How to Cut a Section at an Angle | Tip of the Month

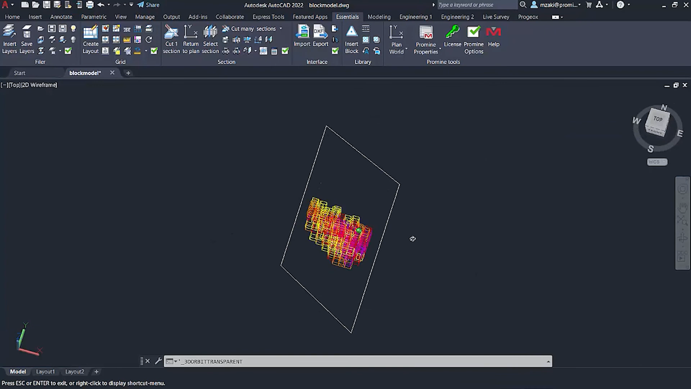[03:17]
And if we rotate our section or I mean our object here, we can see that our section is correctly cut along the desired angle that we want.